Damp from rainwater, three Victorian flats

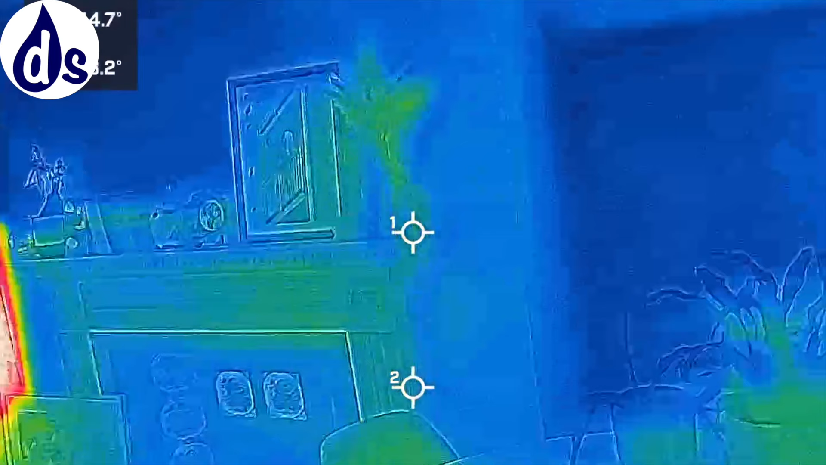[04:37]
So where you get specific heat loss.
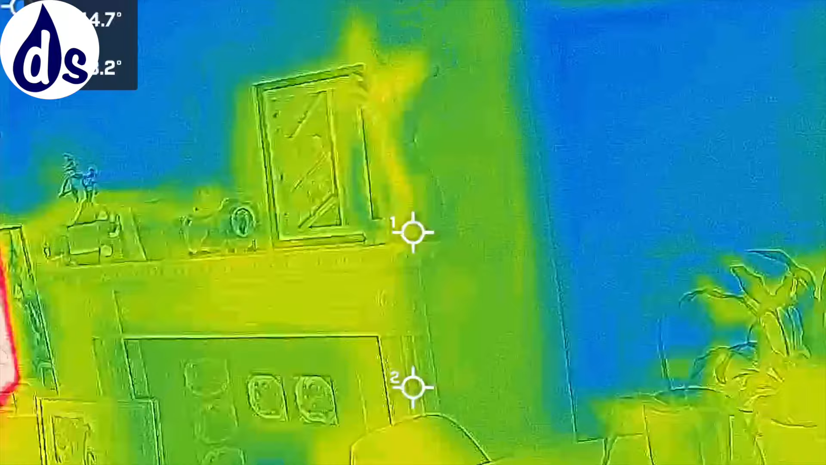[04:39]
So in the corners, you get a lot of heat loss above the lintels.
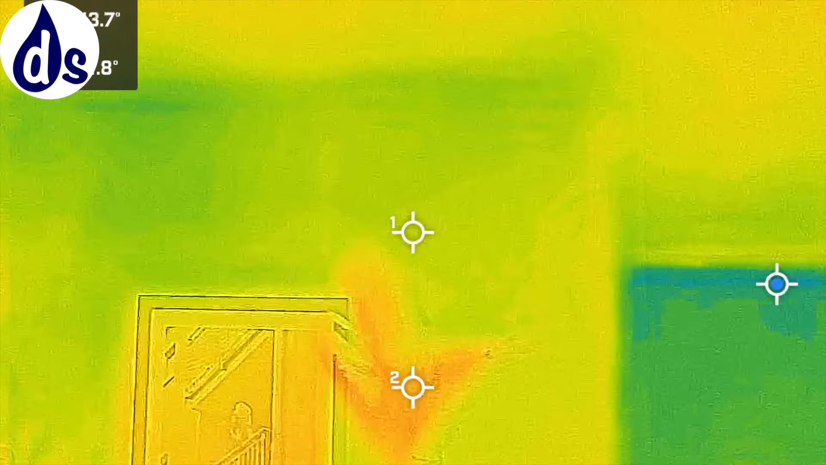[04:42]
You get heat loss in the, in the loft around the tummies. You get a lot of heat loss. Um, so the different areas of natural heat loss, but that's not the root cause.
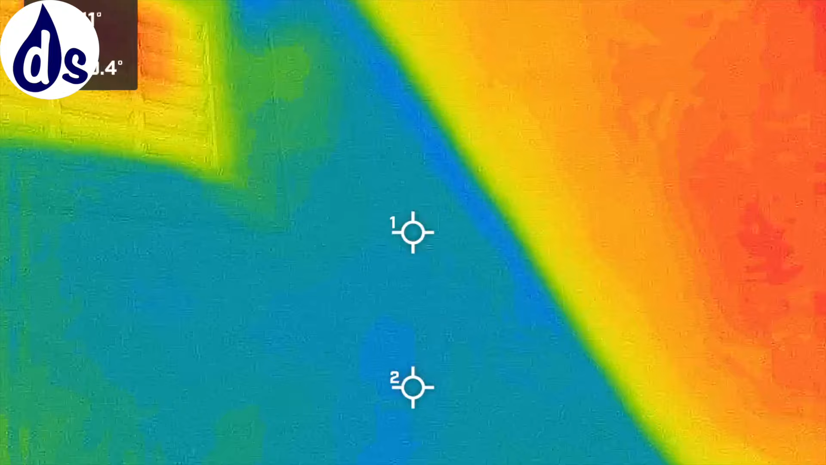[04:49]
That's a compounding factor. The root cause is always insufficient ventilation in that, in that case.
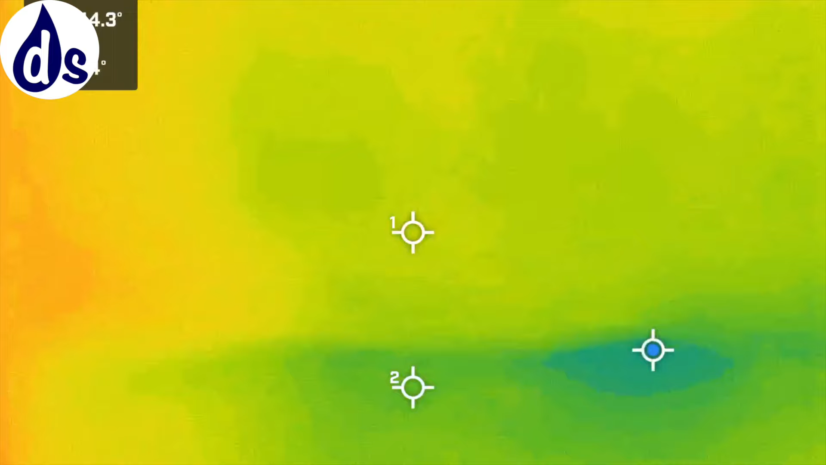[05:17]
It shows when we come back and, um, in fact, when I was in here, it hasn't been that cold in coming, has it? No. No. I've not gone freezing. It sounds pretty. I'll have a look in the thermal image. I'll do that now, actually. This is looking through the thermal image at the top floor,
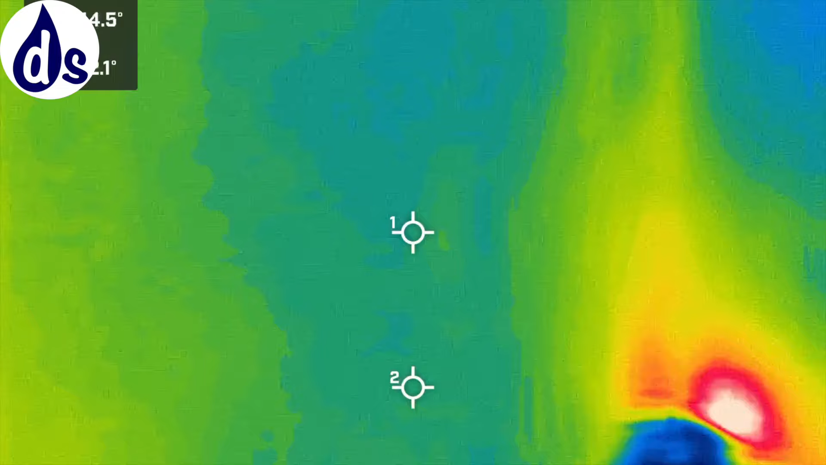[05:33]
and you can see that the mould and condensation lines up where, where you've got the heat loss. The primary cause of condensation and mould is insufficient ventilation, insufficient dehumidification.
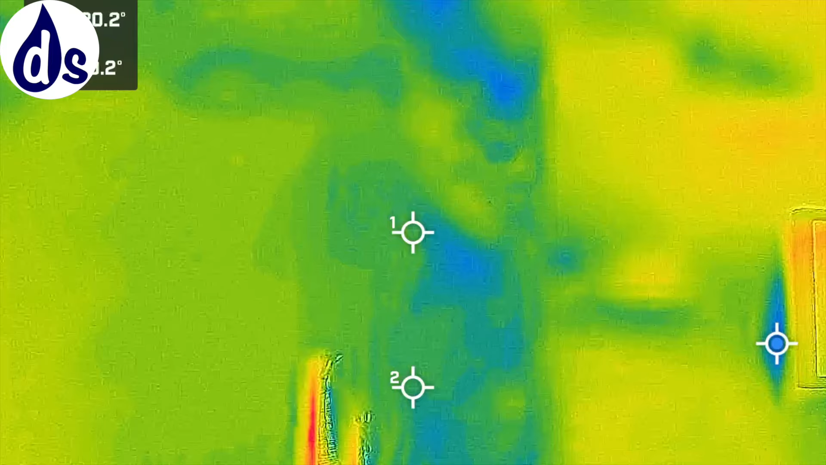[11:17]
So you can see a lot more, if you have a look here, do you see those dots there?
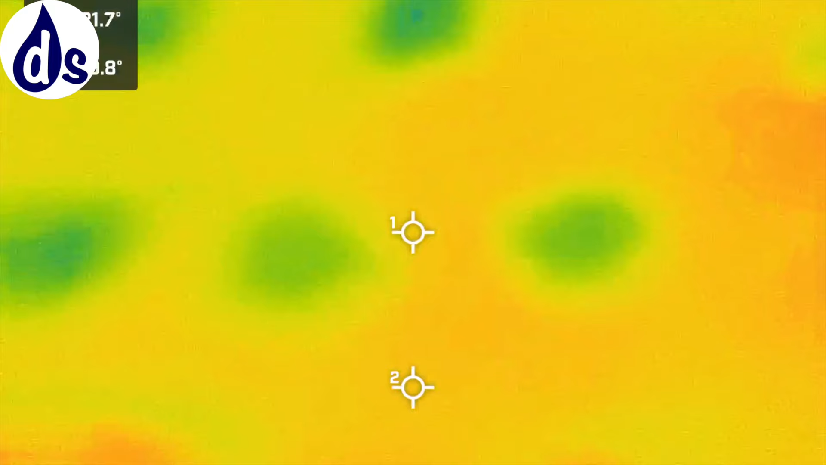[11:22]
That's what's called dot and dab, and it's the adhesive that's holding the plasterboard on. The plasterboard on the outside wall. Yeah.
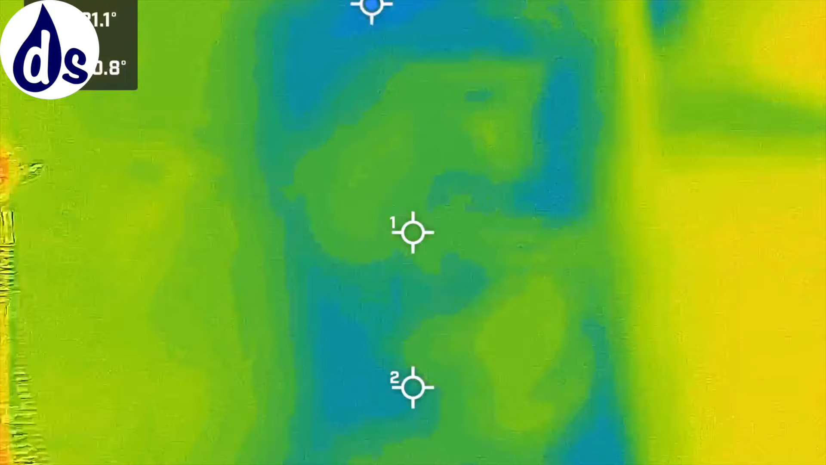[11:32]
And you get a risk of condensation, so that would line up with those dots there.
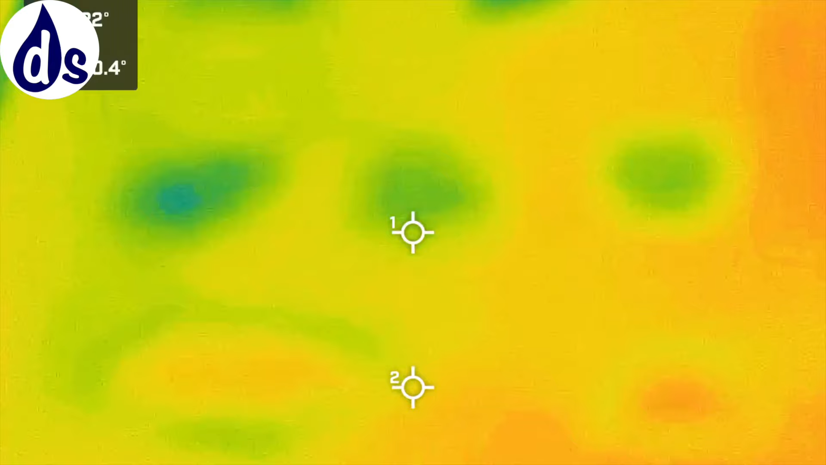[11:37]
And that will come, do you see how it lines up? Yeah. I can see that. Yeah.
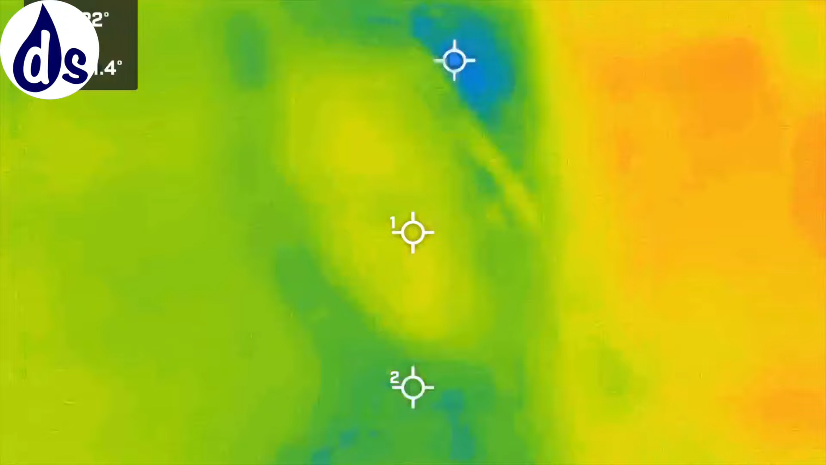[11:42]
That's why I asked you to put the heating on, so that I can see where the issues are, because obviously we're now heating it.
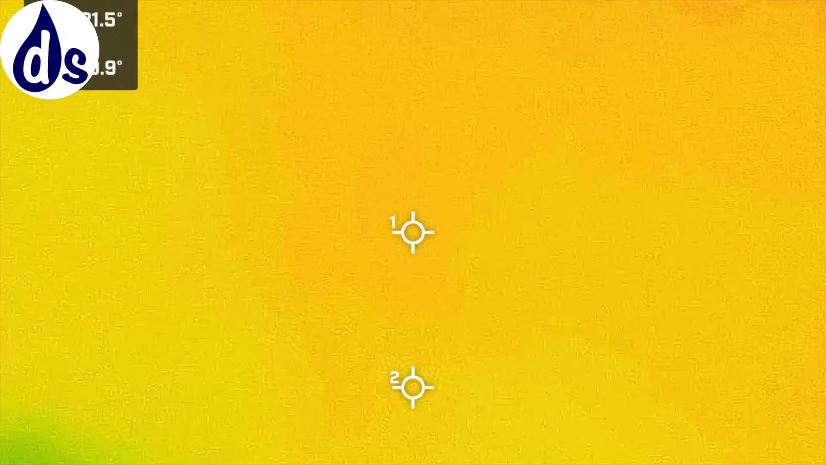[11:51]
And around behind the sofa, the airflow is blocked by the sofa, so it gets cold, or at least it doesn't get warm.
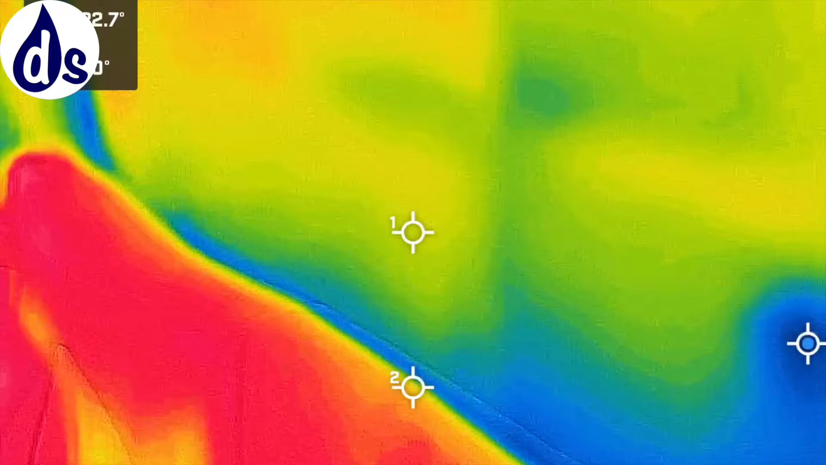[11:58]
Another way of saying the same thing. Do you see all the heat?
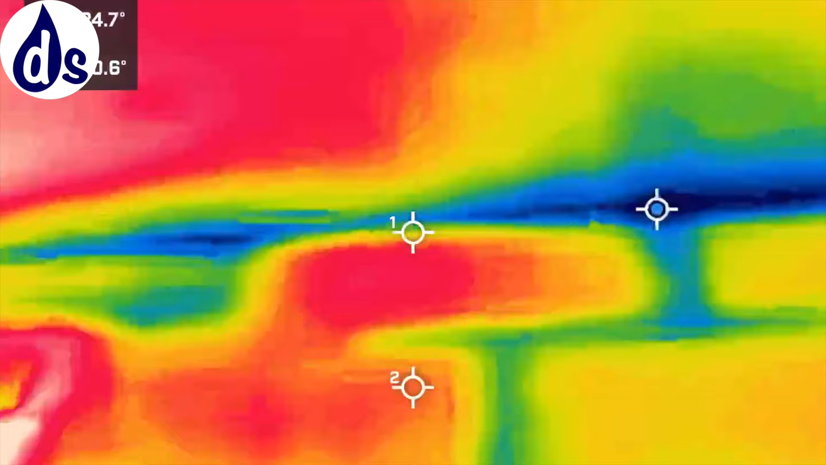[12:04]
It's interesting to see the engineered bricks. Yeah.
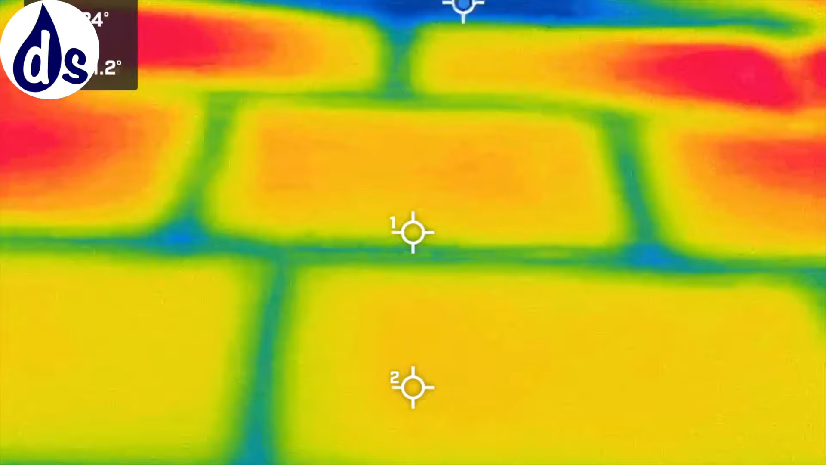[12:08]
Do you see the shape of that? And then you're getting the cold there, because that's actually external three sides, so you get a lot of heat loss there.
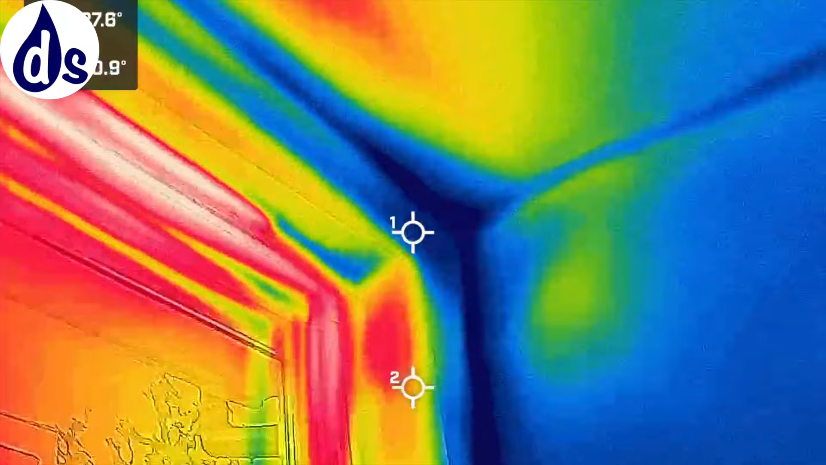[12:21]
So, if I go into the other room.